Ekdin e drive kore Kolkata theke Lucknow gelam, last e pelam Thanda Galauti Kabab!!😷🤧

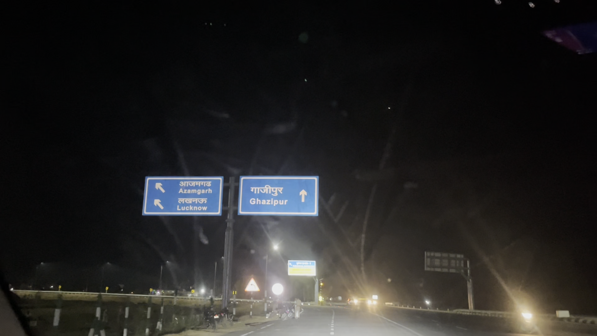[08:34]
ফাইনালি আমরা পূর্বাঞ্চল এক্সপ্রেসওয়েতে উঠছি। 8:04 বাজে এখন, সকাল 6:30 স্টার্ট করেছিলাম, এবার লাস্টের 350 কিলোমিটার বাকি জাস্ট। সব থেকে সুপার ফাইন রুটসগুলো সব রয়েছে ইউপিতে। ডেভেলপমেন্ট যদি দেখতে হয় আসো ইউপিতে, এক্সপিরিয়েন্স করো, ইউ উইল জাস্ট লাভ ইট।